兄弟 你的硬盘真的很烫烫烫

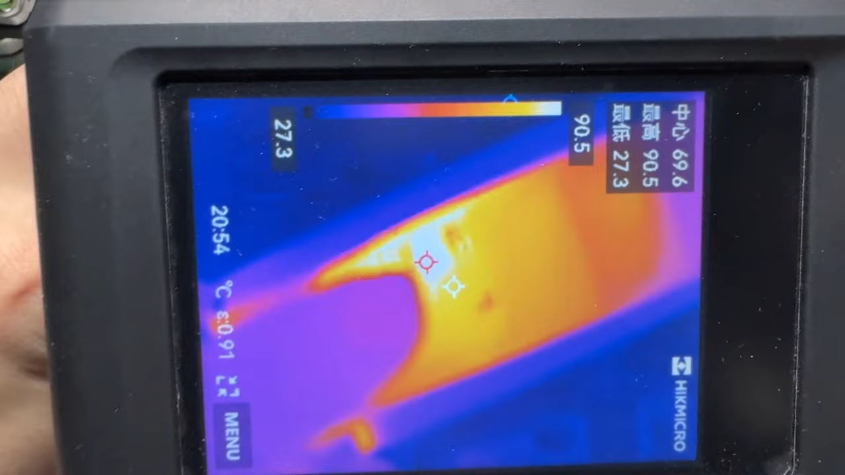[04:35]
On screen: spot 69.6°C, max 90.5°C, min 27.3°C, scale top 90.5°C, scale bottom 27.3°C
是这里在发烫对应的是一个电源管理芯片
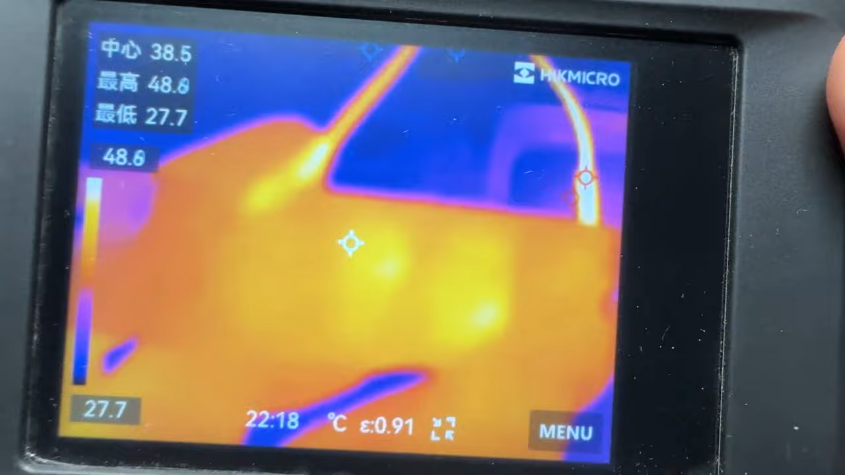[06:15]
On screen: spot 38.5°C, max 48.6°C, min 27.7°C, scale top 48.6°C, scale bottom 27.7°C
后面这里在发烫啊靠这两个不是颗粒吗
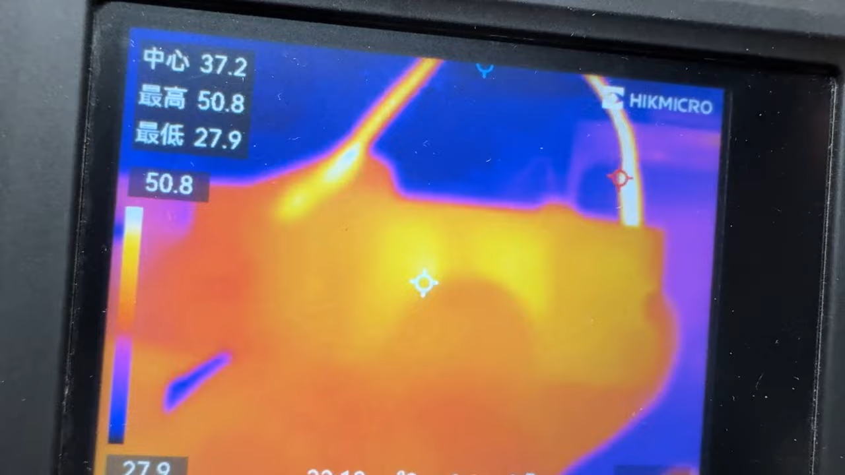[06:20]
难道是颗粒挂了不会这么巧吧咱们把这些颗粒拆下来单独测一遍吧刚从热层下上面看发热最严重的是第三和第四片咱们直接测量一下这两个颗粒